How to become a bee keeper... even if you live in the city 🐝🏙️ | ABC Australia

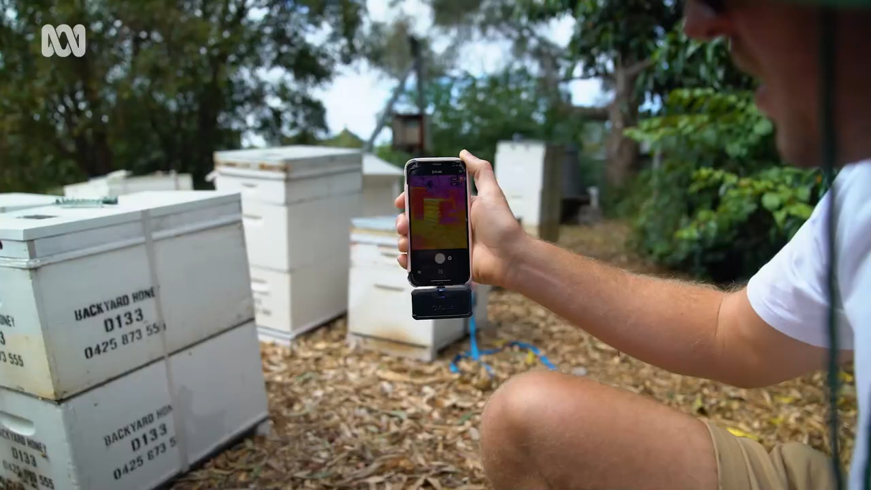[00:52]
We can see get a rough, rough gauge on how they're going. So we can just see where the majority of the bees are in the beehive.
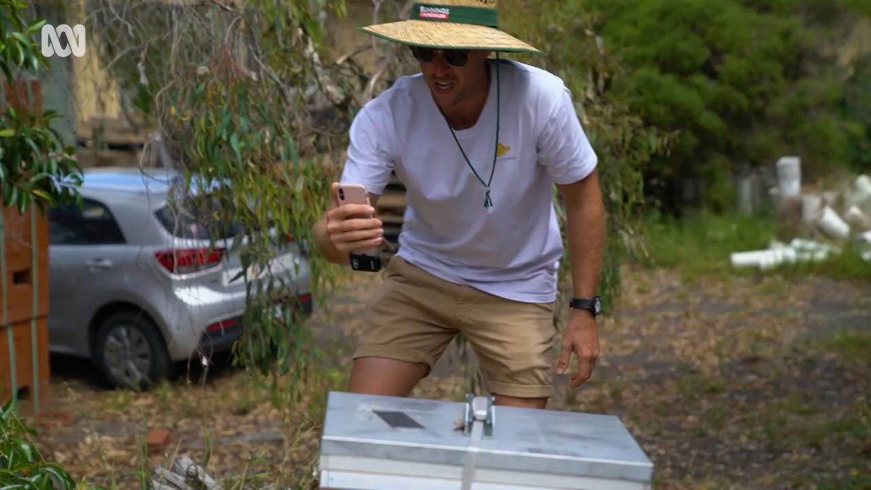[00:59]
So for this one, for example, they're still more or less spending most of their time in the bottom box.
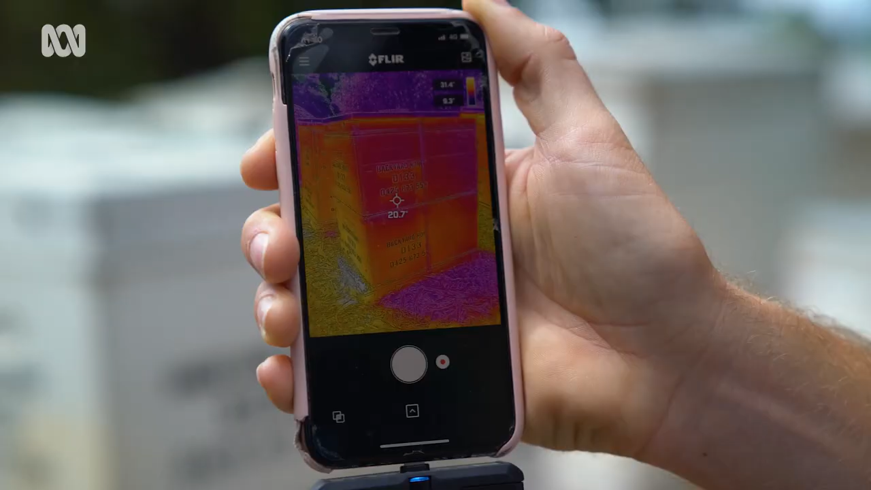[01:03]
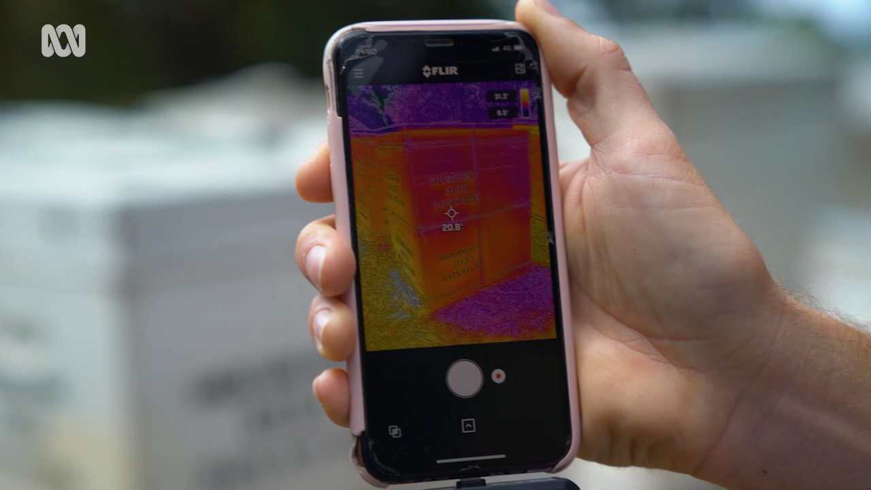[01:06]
So there's no point in going into it just yet because we want them to slowly move up top, start storing a lot of honey there.